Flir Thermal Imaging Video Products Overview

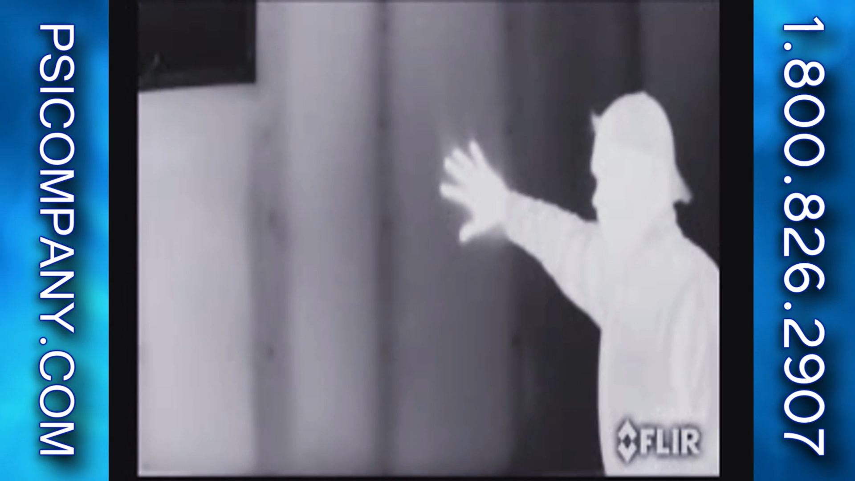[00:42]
Warm objects appear white and cooler objects appear black.
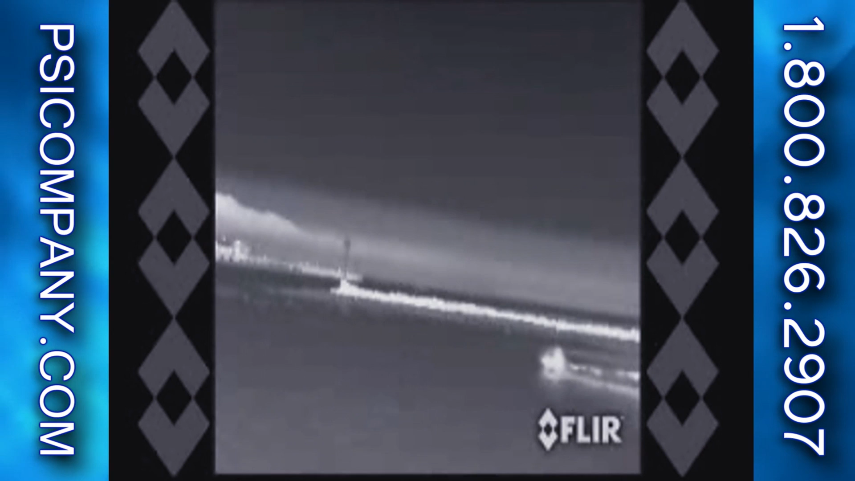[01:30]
These hazards appear clearly on a video display. A shipboard environment can be very isolated and vulnerable.
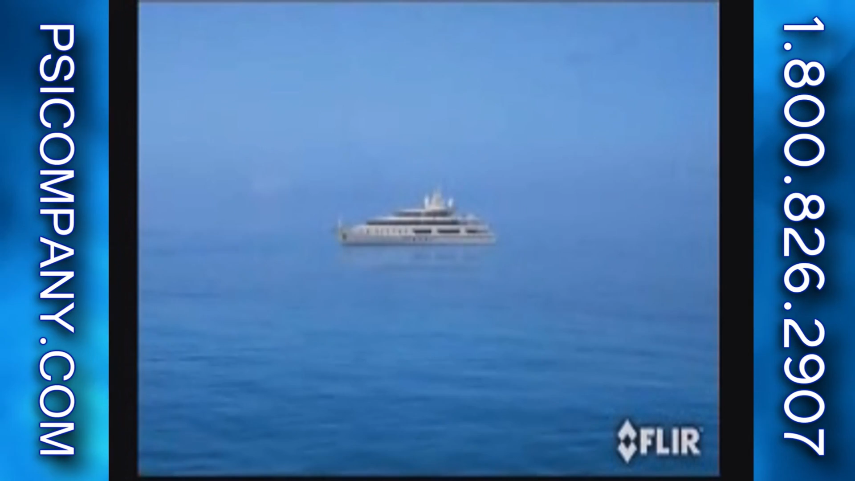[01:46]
Today, more than ever, shipboard security is important. A FLIR system allows you to always know what's around your boat.
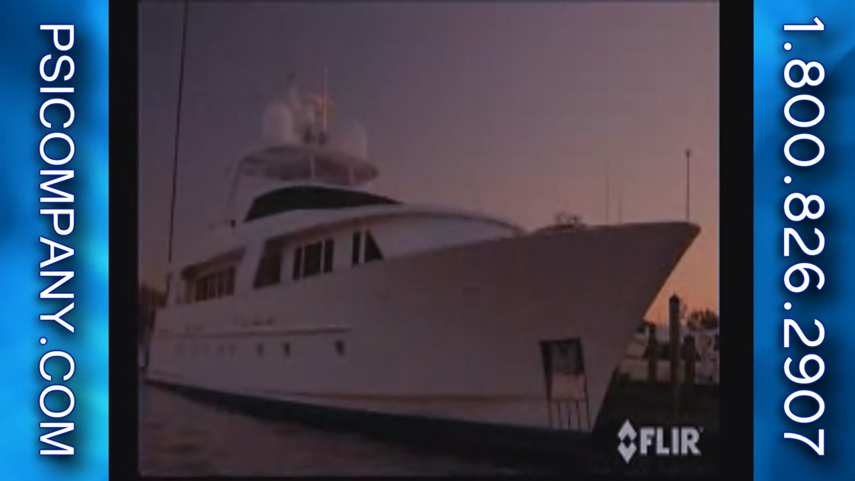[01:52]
You can monitor activity 24-7 in port or at anchor.
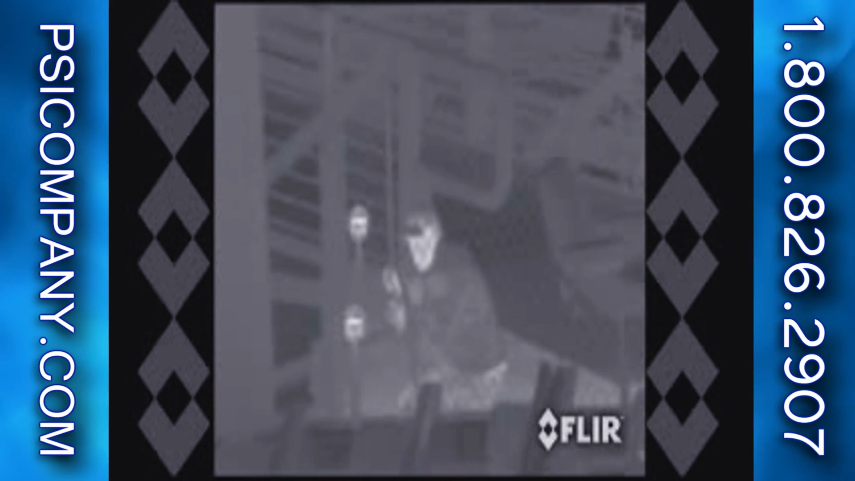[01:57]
You can see approaching vessels without alerting them, detect activity on shore, or more importantly, find people who have slipped overboard.
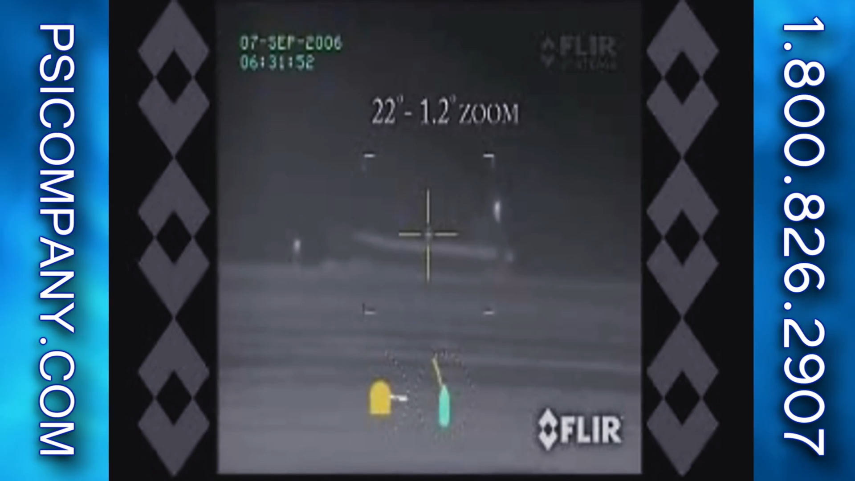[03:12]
and the built-in gyro stabilization compensates for any sea state,
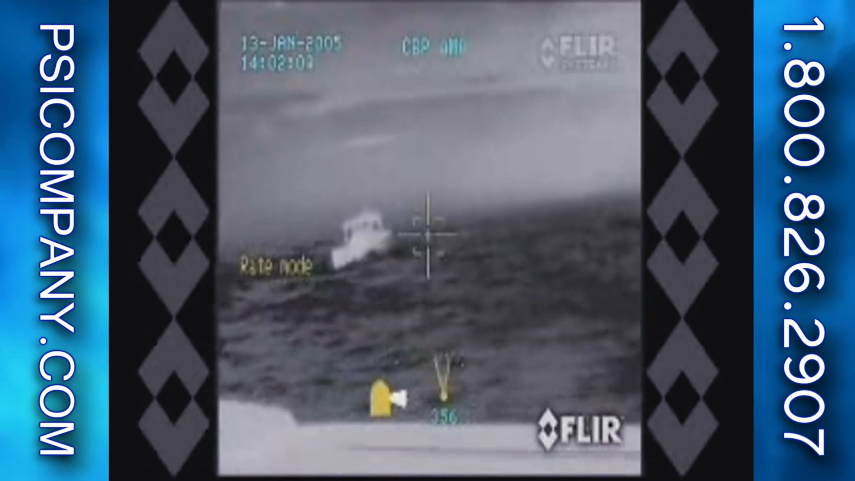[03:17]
so you can see a perfectly steady image even in rough seas.
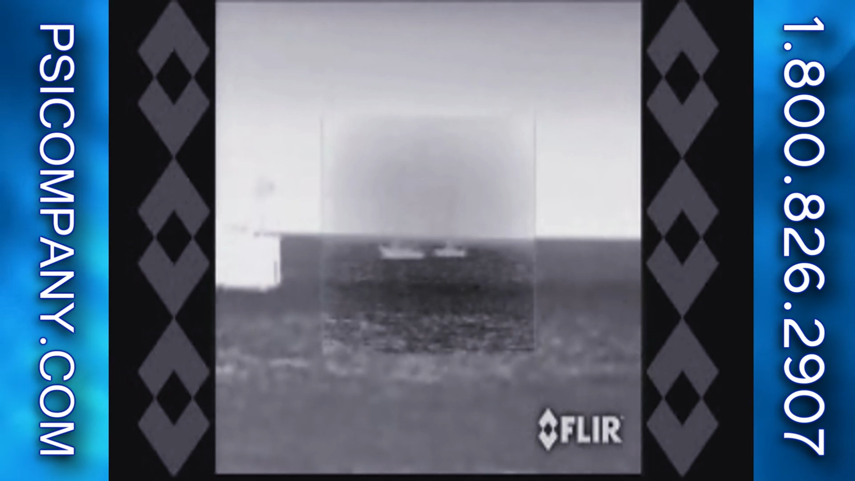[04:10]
in image presentation based on the human eye.
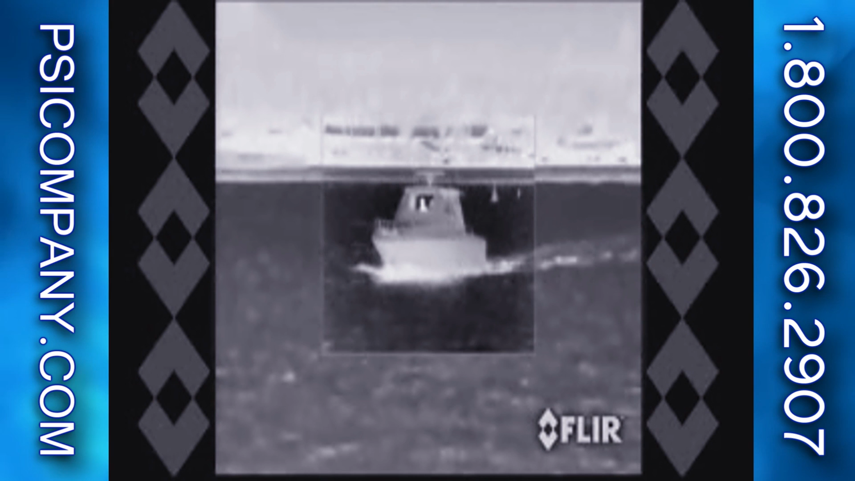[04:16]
This foveal vision concept allows the operator to enjoy a wide-angle view for situational awareness,
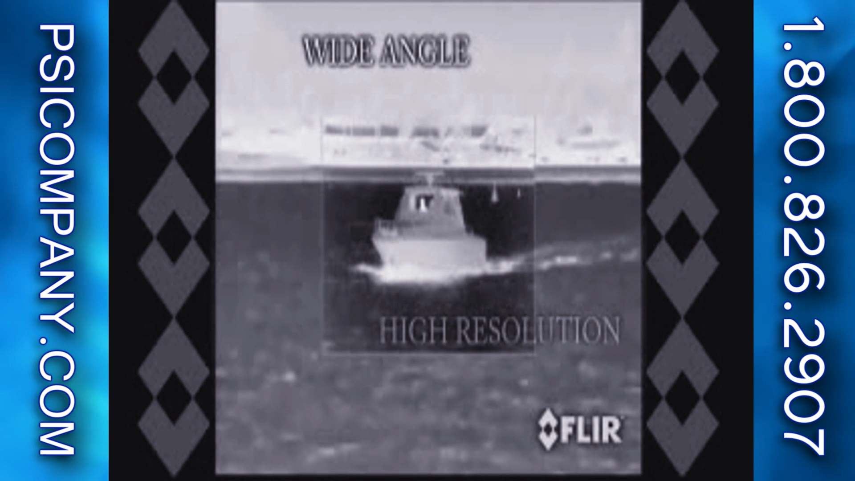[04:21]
while maintaining a high resolution area at the center of the screen for object identification and tracking. The patented image processor provides both the foveal imaging mode as well as a continuous zoom between the wide and narrow fields of view.
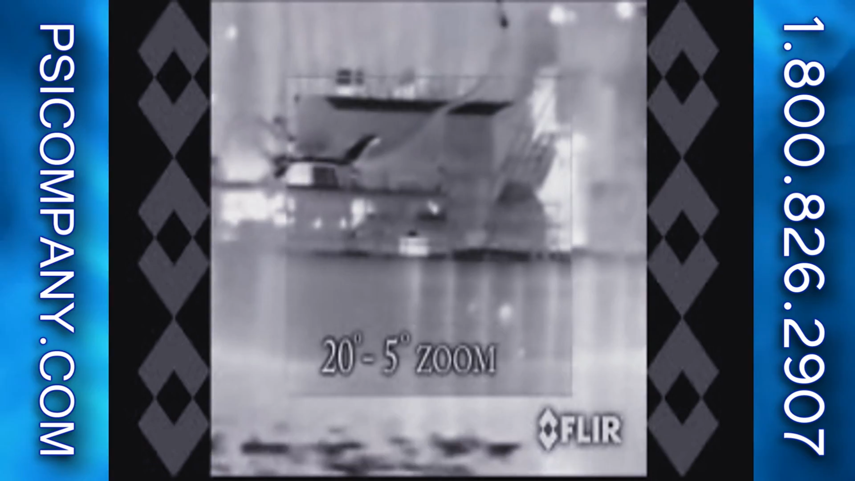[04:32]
The system also includes a powerful color daylight low-light zoom camera that is bore-sided to the thermal image.
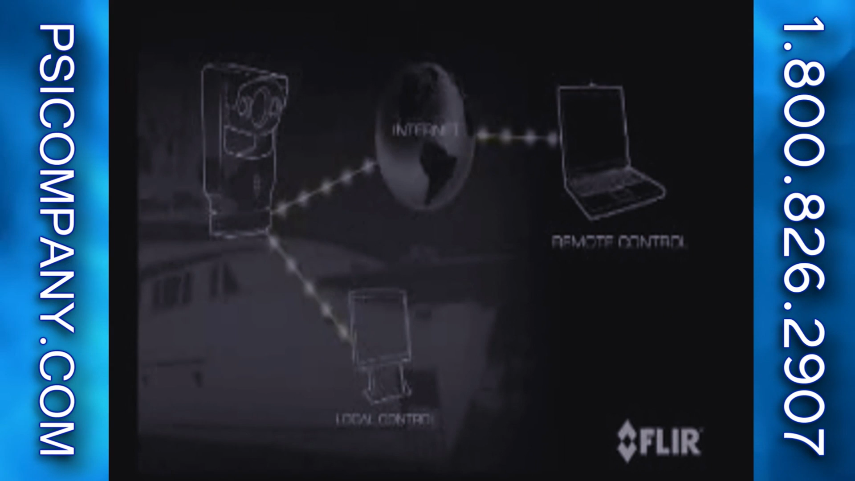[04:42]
Voyager can also be connected to a network, allowing owners to monitor activity on and around their boats. Plus, advanced on-board automated threat detection software allows the camera to make
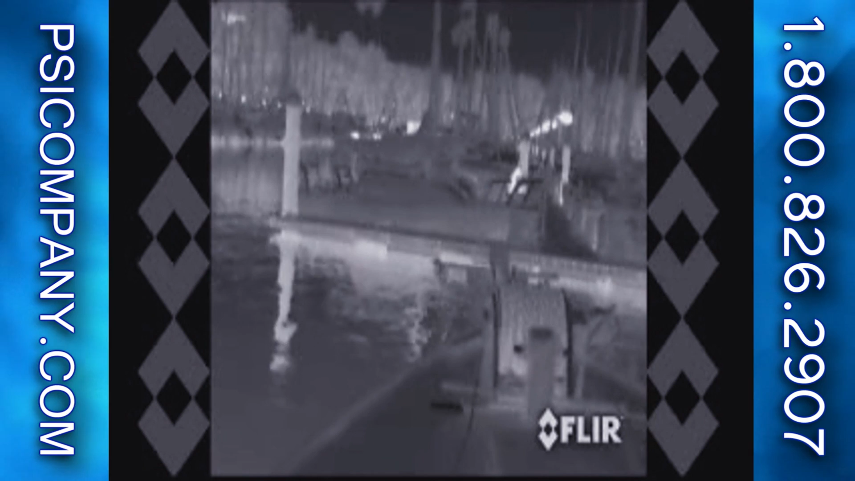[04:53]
decisions in the absence of a full-time observer and to send alerts when a rule has been violated.
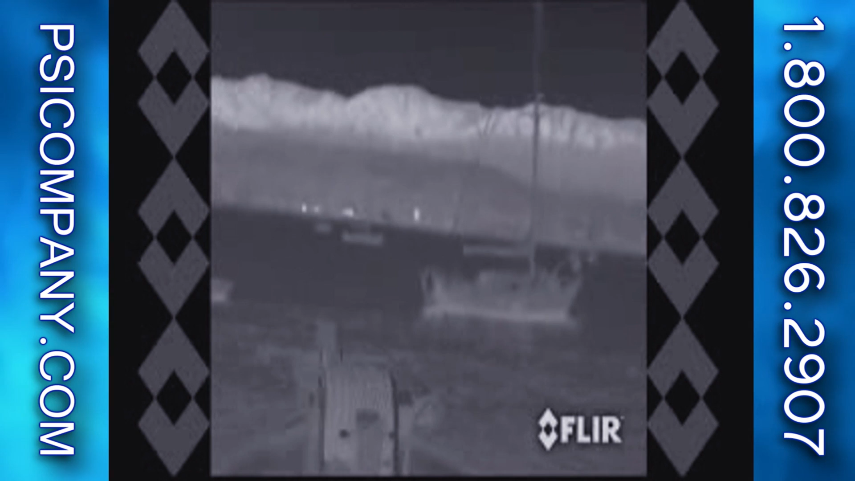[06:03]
You can clearly see channel markers, shipping lane traffic,
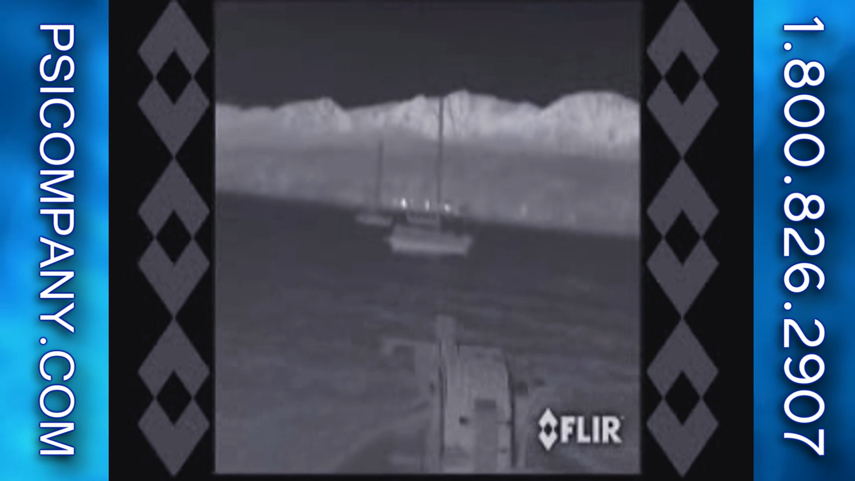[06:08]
outcroppings of land, bridge pilings, floating debris, people in the water, and other vessels.